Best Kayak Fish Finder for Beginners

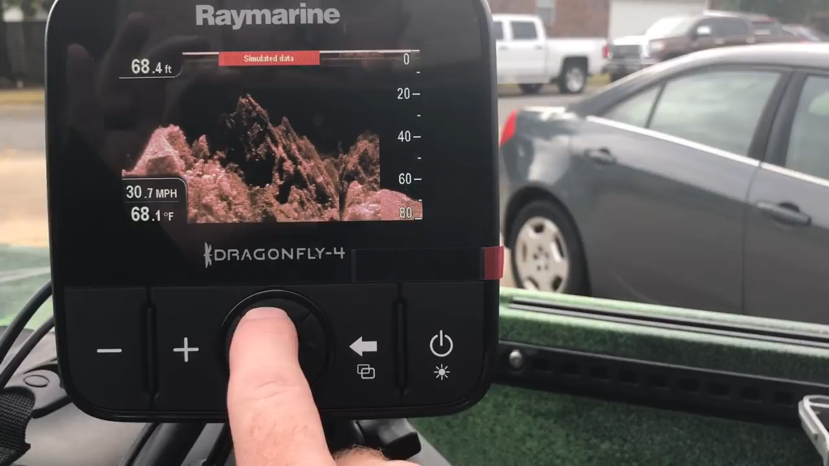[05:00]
On screen: depth 68.4 ft, water 68.1°F, speed 30.7 mph
Oh there goes the cursor. Let's move our cursor over that structure. Push okay.
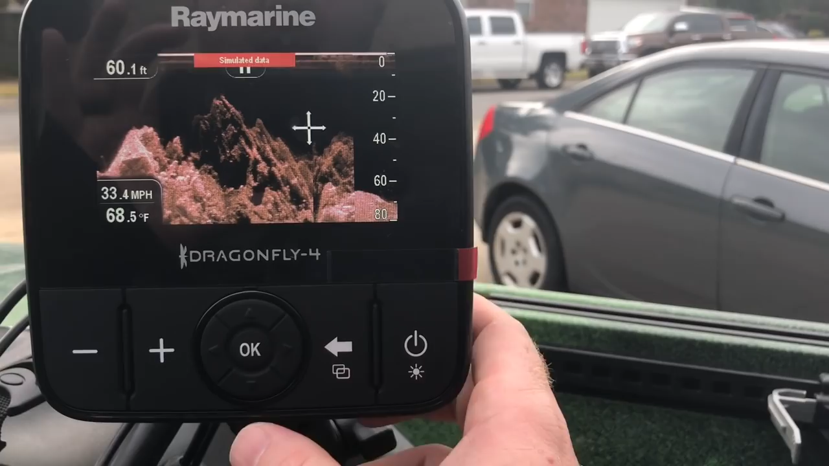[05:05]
On screen: depth 60.1 ft, water 68.5°F, speed 33.4 mph
Sorry highlighted. Push okay again. That easy.
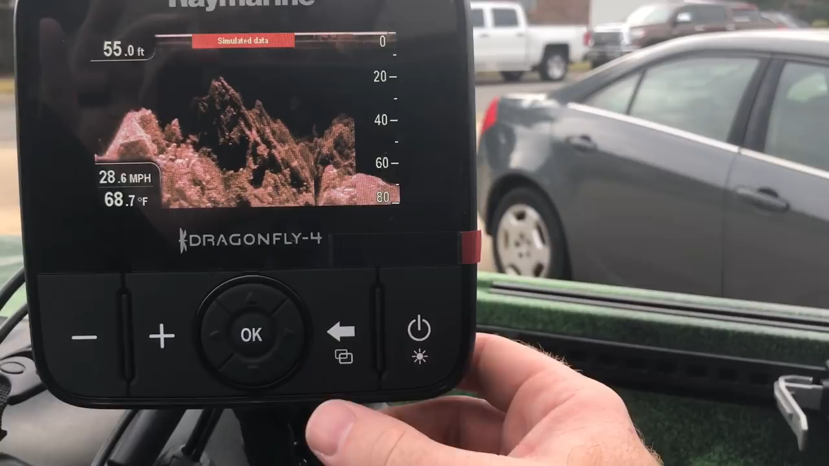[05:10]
On screen: depth 55.0 ft, water 68.7°F
Alright let's check out some other features. Let's go to our scroll. So that was down vision only. Here's just traditional sonar only.
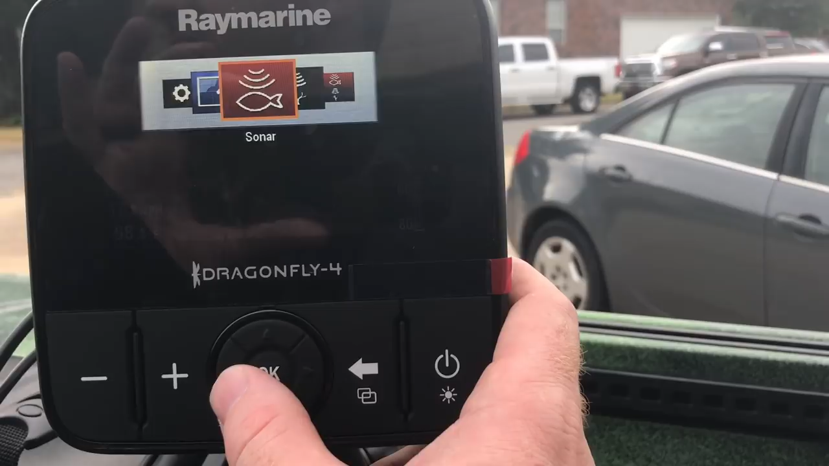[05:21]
As a beginner traditional is very hard to read. That's why when you select a fish finder look for a fish finder that does down scan and traditional.
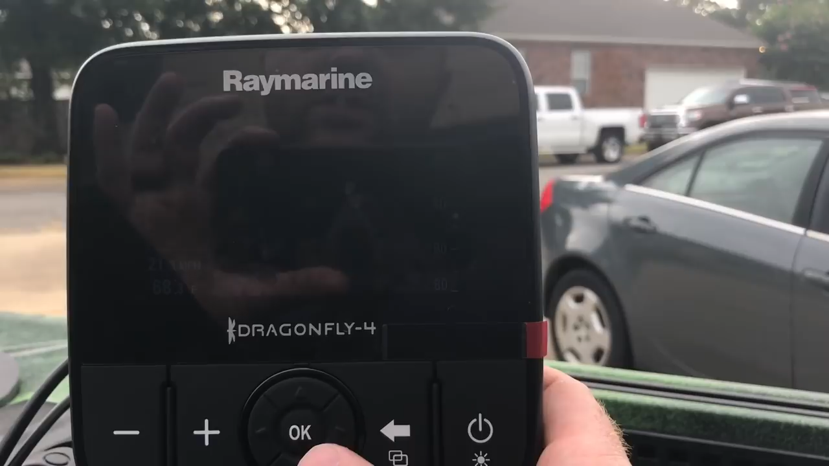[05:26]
You can learn what you're seeing on that traditional when you run them side by side. And this was what's great about Raymarine.
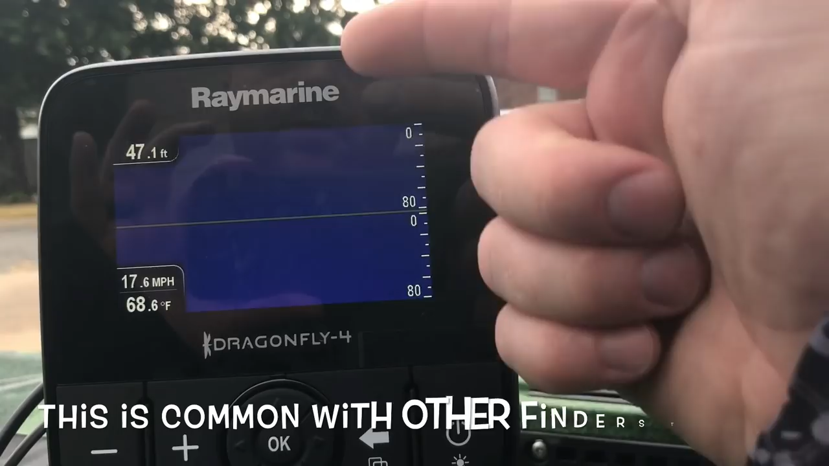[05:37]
On screen: depth 47.1 ft, water 68.6°F, speed 17.6 mph
You can run them on top of each other. So I'm like uh what is that? What is that?
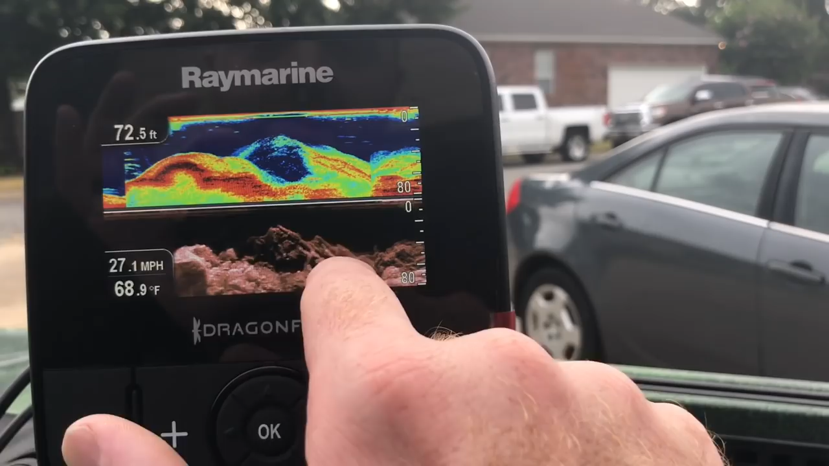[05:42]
On screen: depth 72.5 ft, water 68.9°F, speed 27.1 mph
So if you look here it just looks like some overlay of the brush pile. Alright. You see up here those are those fish arches or what is that?
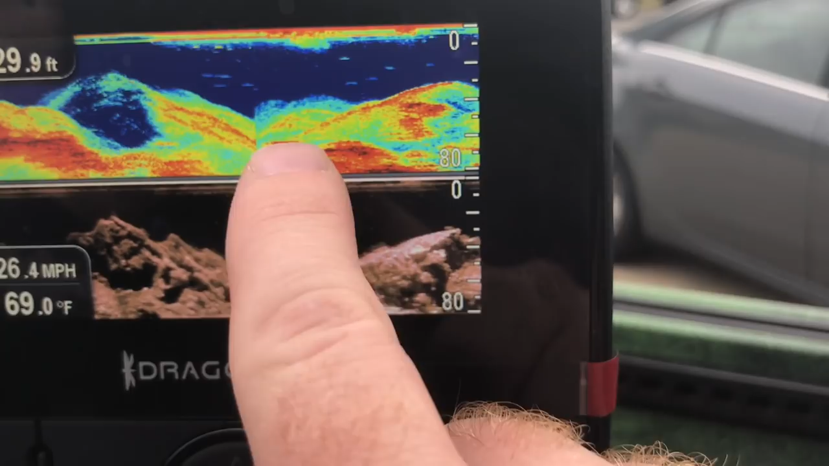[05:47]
On screen: depth 29.9 ft, water 69.0°F, speed 26.4 mph
Bait fish? What? Look down here you can see the bigger blobs compared to the balls of bait.
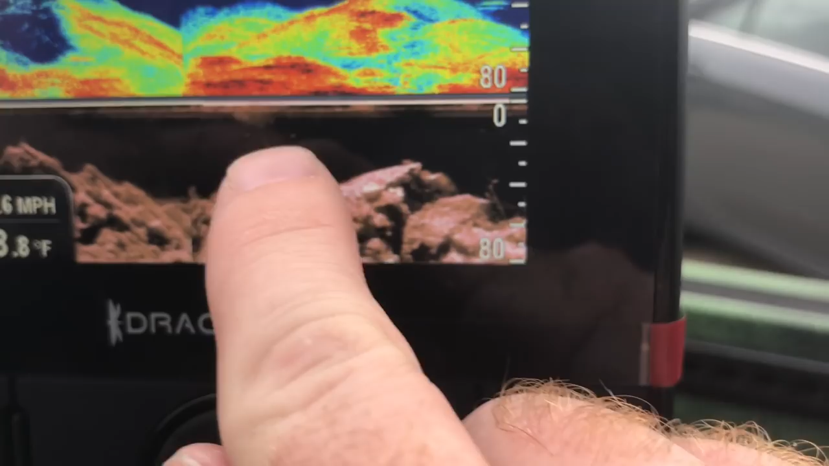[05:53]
So that's why I love having both side by side.
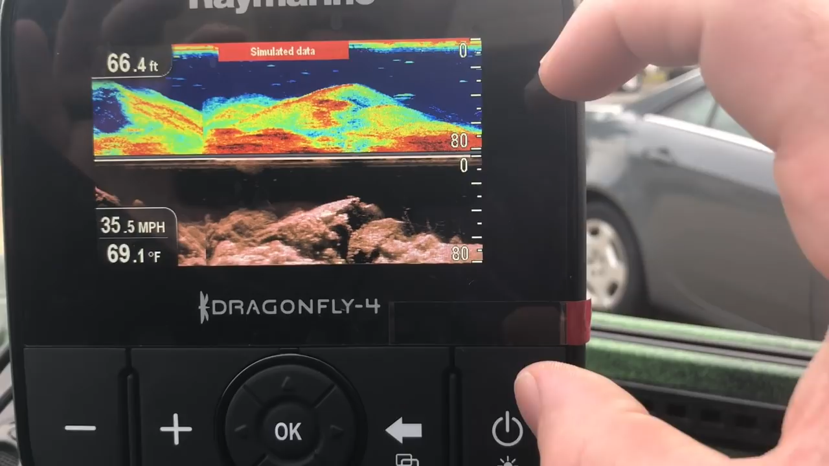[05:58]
On screen: depth 66.4 ft, water 69.1°F, speed 35.5 mph
You learn the traditional at the same time you can see it more clearly and what exactly you're looking at.
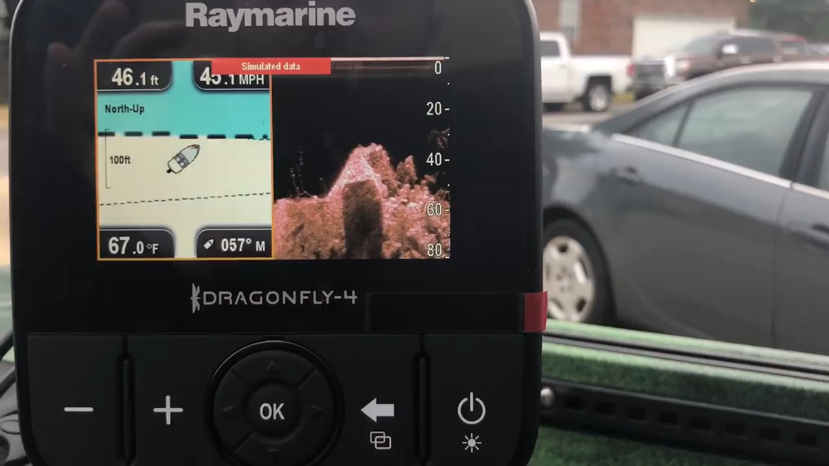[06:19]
On screen: depth 46.1 ft, water 67.0°F
So I'm not sure what it's going to run through because it's stimulated mode but uh you can run down scan and
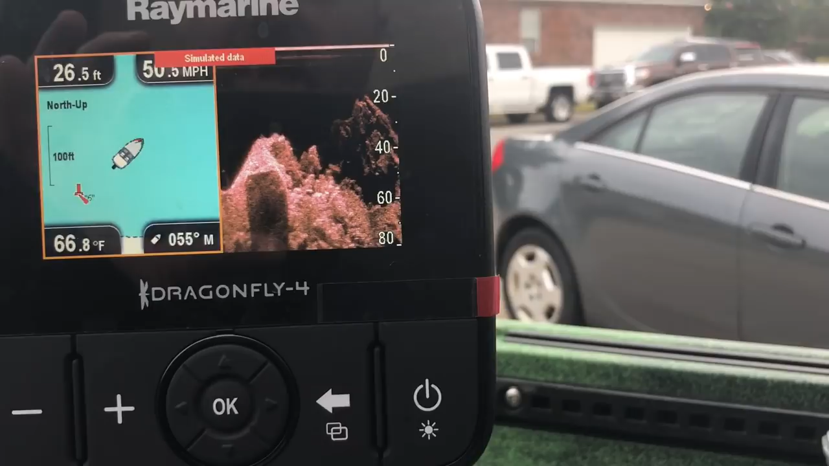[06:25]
On screen: depth 26.5 ft, water 66.8°F
you can uh run your uh chart at the same time.
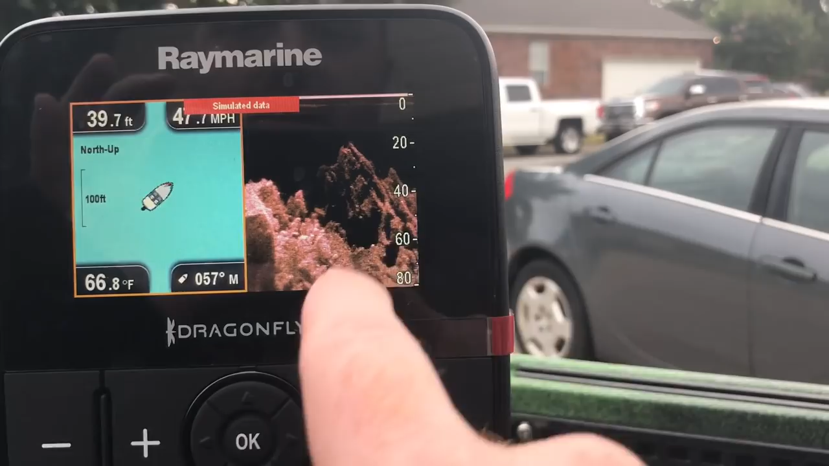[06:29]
On screen: depth 39.7 ft, water 66.8°F
Let's say I just ran over a brush pile here and I want to mark that on my map. So just hit any of your arrows.
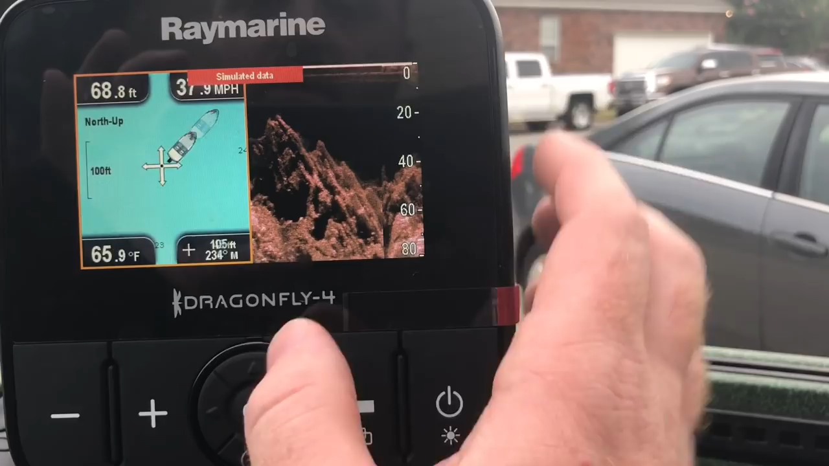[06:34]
On screen: depth 68.8 ft, water 65.9°F
Oh and I want to mark right there at that point. Hit okay again and place that wave point.
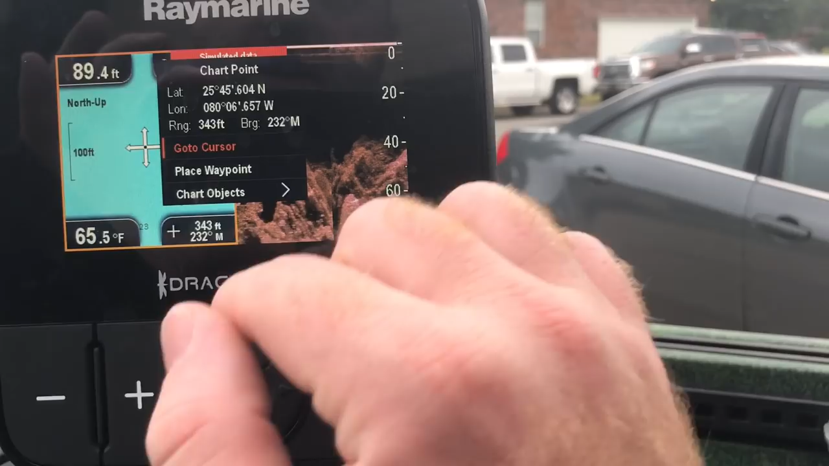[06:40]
On screen: depth 89.4 ft, water 65.5°F
Great about the Raymarine is it gives you Navionics for free for a year.